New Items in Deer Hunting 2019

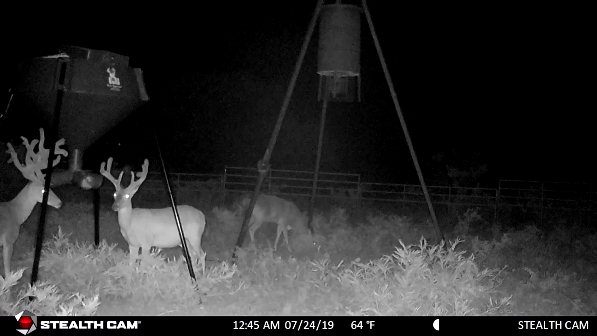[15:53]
and high-res next-gen night imaging. It also has a lightning-fast trigger speed at less than 0.4 seconds, so you're sure to never miss a picture even with fast-moving game.